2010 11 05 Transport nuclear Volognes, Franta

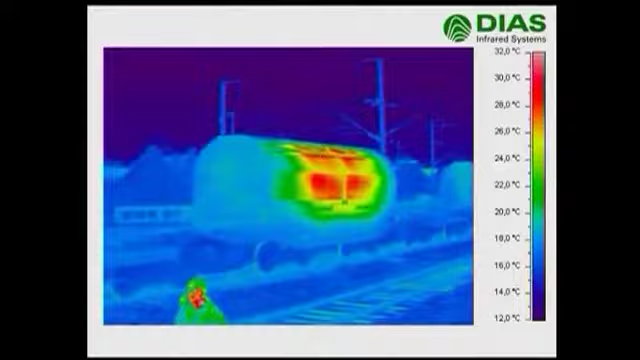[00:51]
On screen: scale top 32.0°C, scale bottom 12.0°C
C'est le premier là. Premier wagon, 13, 13, 13, 14, 16.